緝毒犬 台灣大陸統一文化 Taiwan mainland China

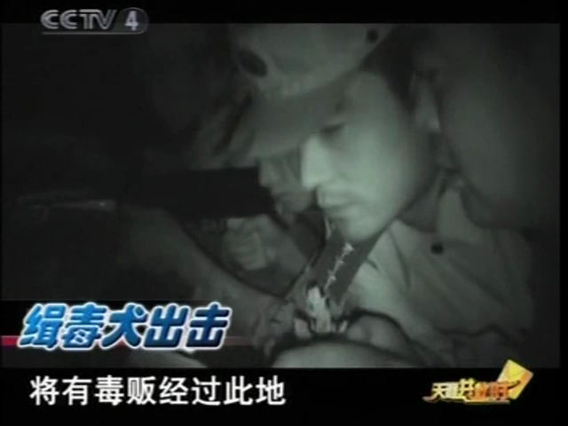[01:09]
约摸四点左右一辆形迹可疑的摩托车
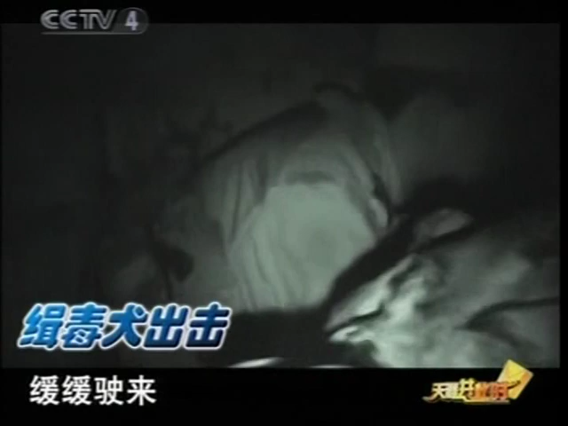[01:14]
缓缓驶来急查民警立即上前将其拦下进行盘查
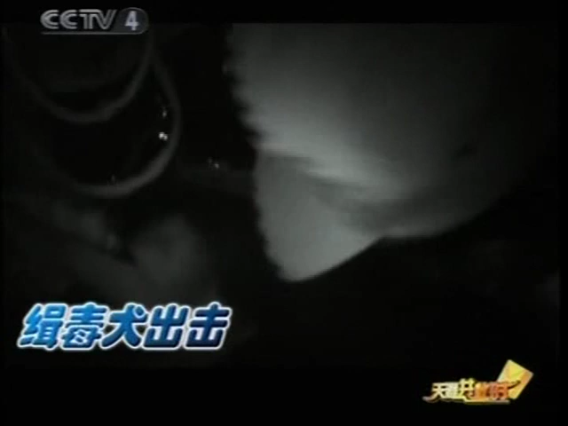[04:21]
好 好 走好 好 好走 好 好好 走 好 好几个扑咬之后一一口叼住 拖到车外